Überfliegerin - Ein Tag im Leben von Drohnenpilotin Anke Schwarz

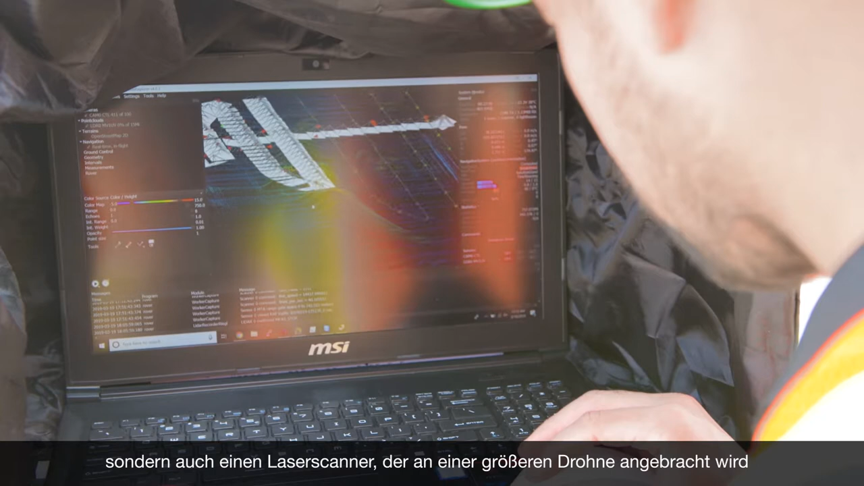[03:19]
der an einer größeren Drohne angebracht wird und der die Punktwolke bereits während des Fluges aufnehmen kann.
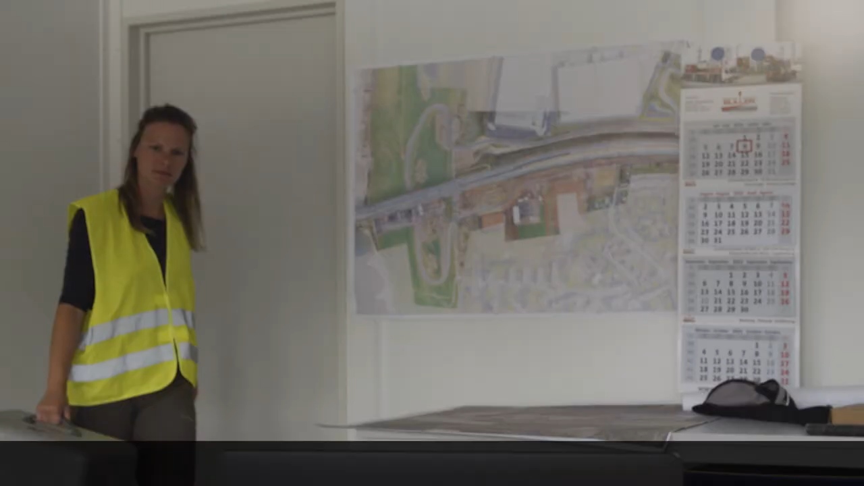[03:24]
Später im Büro geht es dann an die dreidimensionale Rekonstruktion. Direkt nach der Landung habe ich schon die Qualität der aufgenommenen Fotos überprüft.
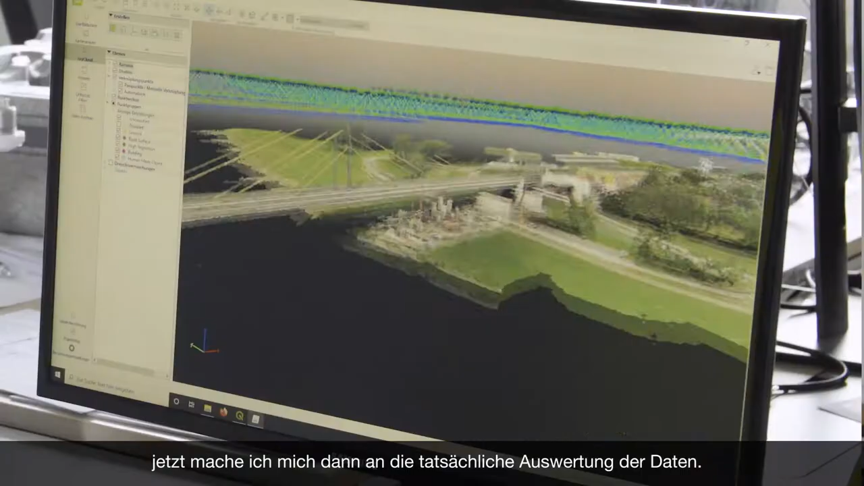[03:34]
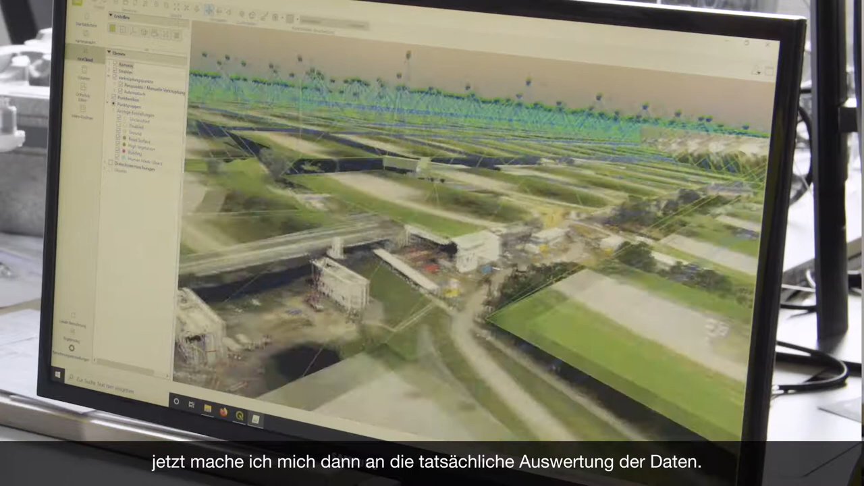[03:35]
Jetzt mache ich mich dann an die tatsächliche Auswertung der Daten. Aus den Fotos wird hier mit einem komplizierten Algorithmus eine Punktwolke erstellt.
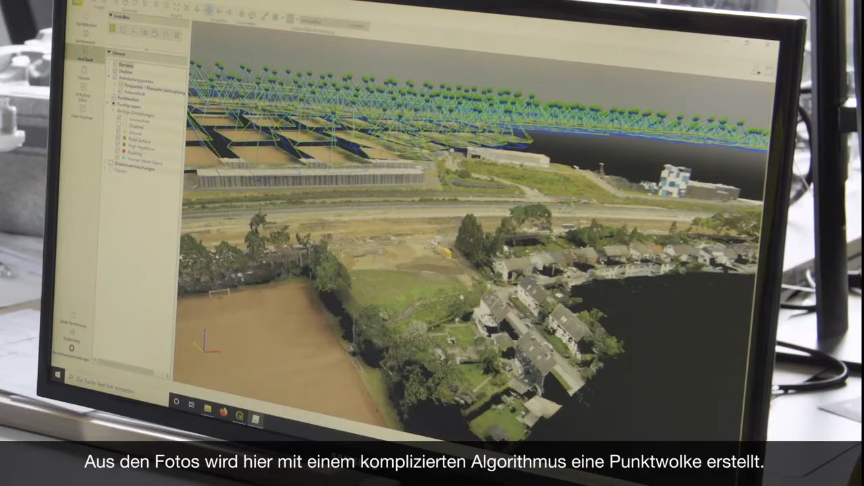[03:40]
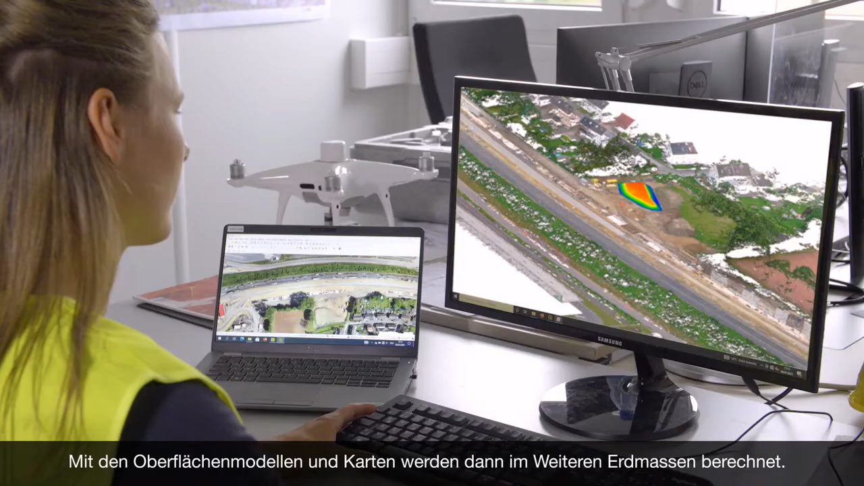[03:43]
Mit den Oberflächenmodellen und Karten werden dann in weiteren Erdmassen berechnet.